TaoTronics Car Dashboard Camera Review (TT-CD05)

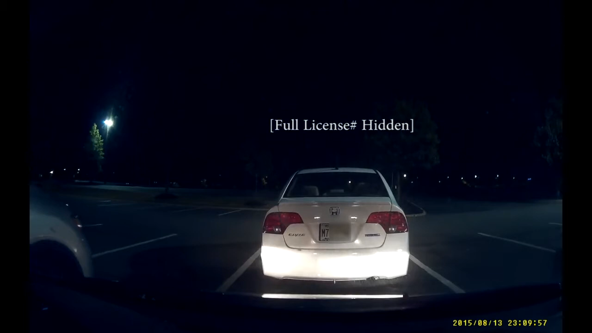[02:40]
The video is also pretty clear at night. One nice feature is that when the camera is plugged into the cigarette lighter port, when you start the car, the camera boots up right away, and immediately starts recording video.
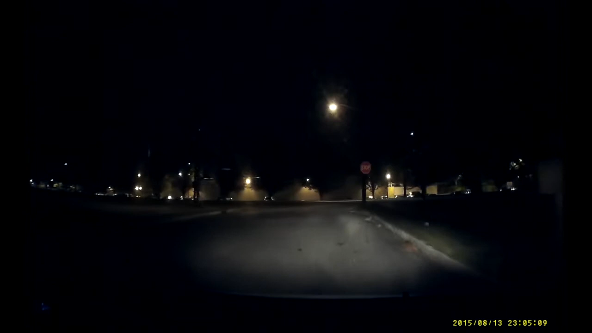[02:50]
When the car is turned off, the video recording stops, and the camera powers down. I found that a full 5-minute clip takes up about half a gigabyte. So on a 32-gigabyte car, that's about 5 hours of recording.